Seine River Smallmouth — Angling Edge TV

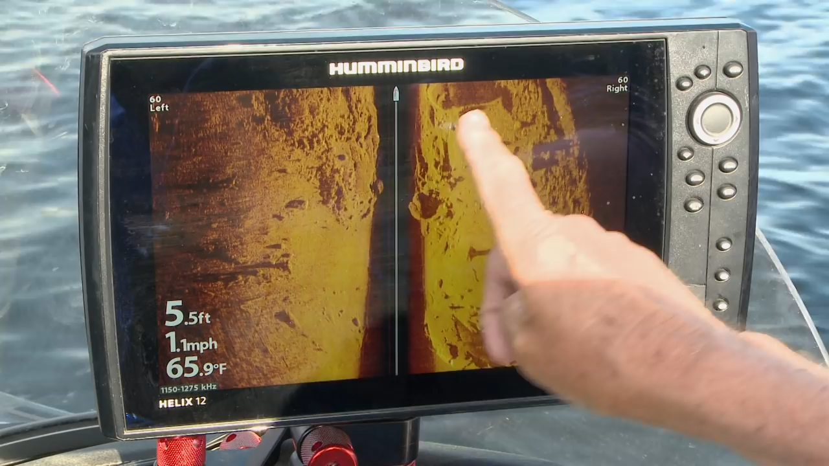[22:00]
On screen: depth 5.5 ft, water 65.9°F, speed 1.1 mph
They call this mega imaging. It's a huge step of what we had from side imaging before, step up, the quality up.
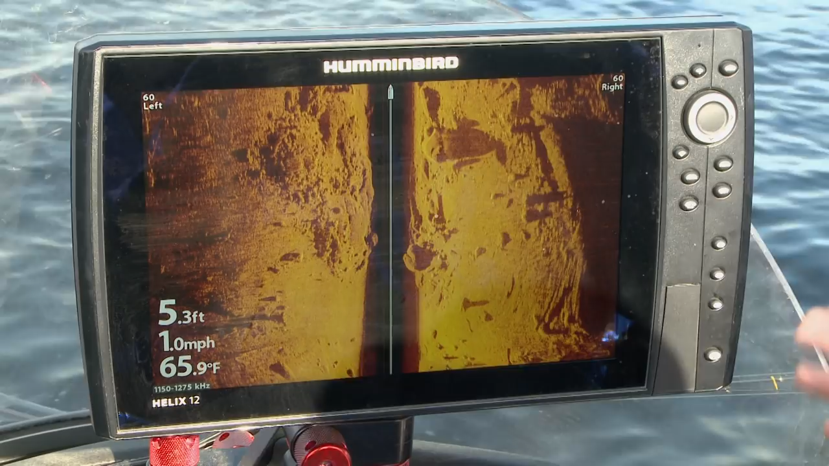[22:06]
On screen: depth 5.3 ft, water 65.9°F, speed 1.0 mph
The images are so incredibly clear.
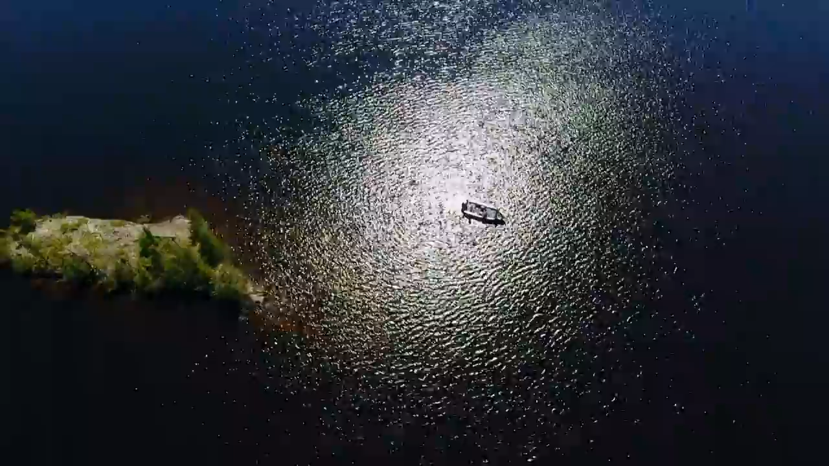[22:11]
You know, this lake I don't have a map on,
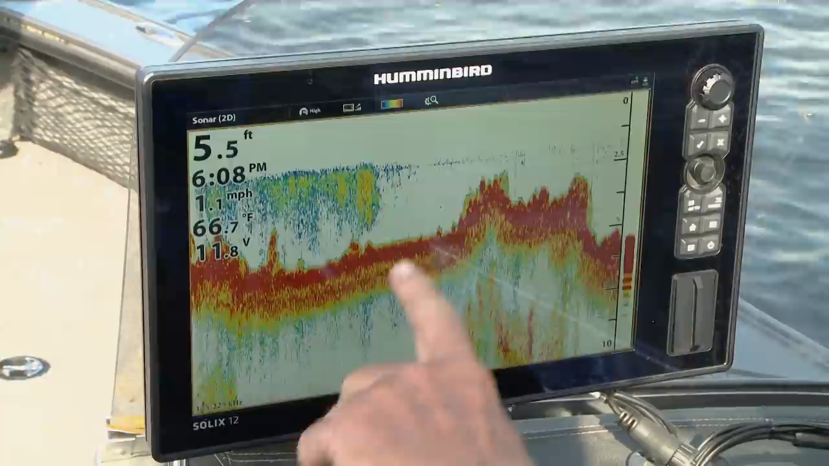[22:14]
On screen: depth 5.5 ft, water 66.7°F, speed 1.1 mph
so I'm running 2D sonar on here, and I've got my side imaging. When I run side imaging, I'm running left and right on 60 at 60 feet.
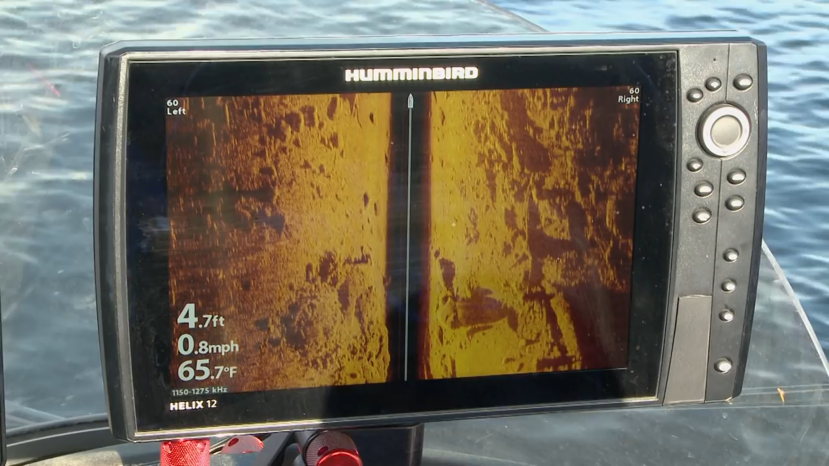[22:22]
On screen: depth 4.7 ft, water 65.7°F, speed 0.8 mph
But the detail is so incredible. Look at the side of that boulder there. I mean, you get readouts like I've never seen before on side imaging.